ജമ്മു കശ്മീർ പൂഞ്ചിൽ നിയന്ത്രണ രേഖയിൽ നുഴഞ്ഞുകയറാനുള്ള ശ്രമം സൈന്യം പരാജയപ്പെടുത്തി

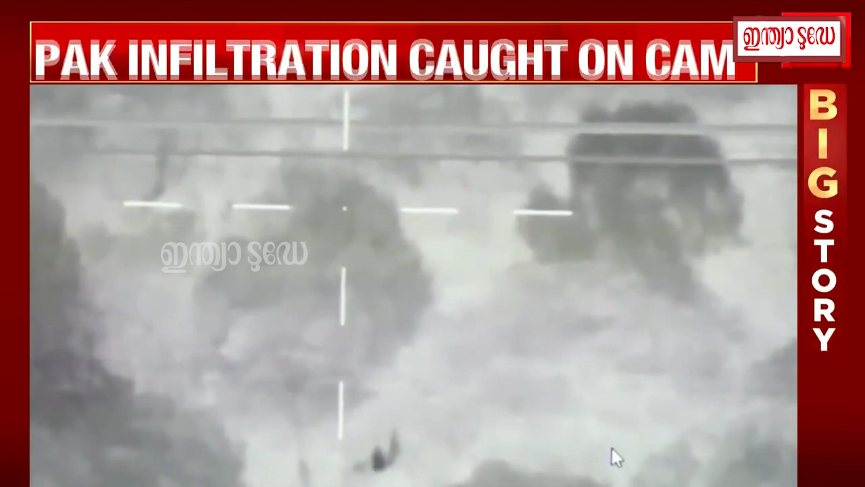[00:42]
Two infiltrators have been eliminated for now. Search operations are currently in progress. Two infiltrators have been killed by the police and the army in a joint operation on LOC in Poonch. Arms and ammunition also have been recovered. This is a video now showing how the Indian Army has foiled that infiltration bid.
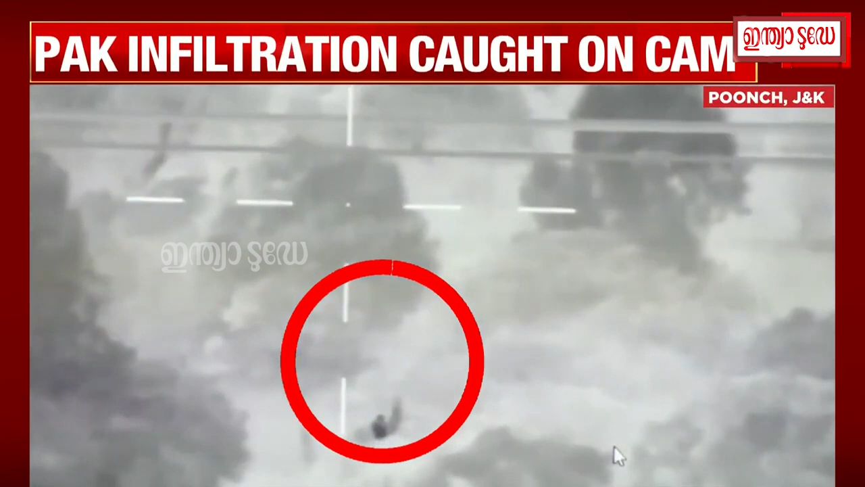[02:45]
Two Pakistani infiltrators, terrorists, were, shot dead. They were eliminated successfully by the Indian Army.
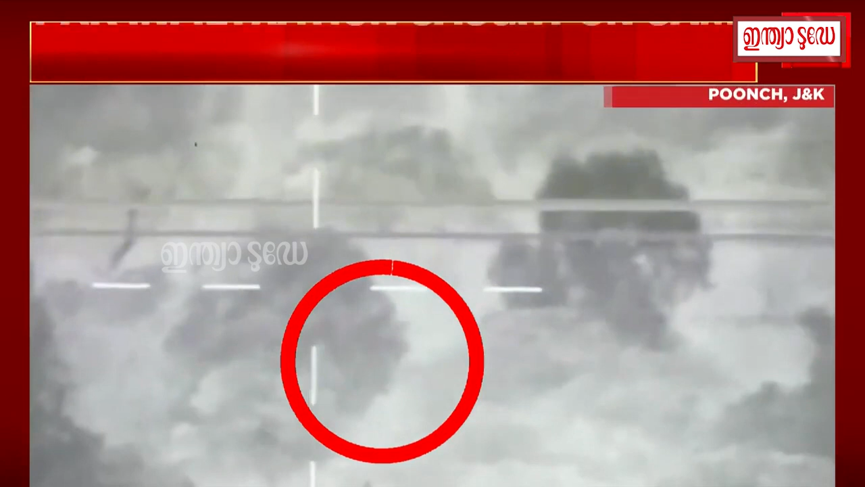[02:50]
And then a joint operation was carried out by the Indian Army as well as by the Jammu and Kashmir Police. A massive search operation is still on along the line of control. But this infiltration bid has been caught on camera.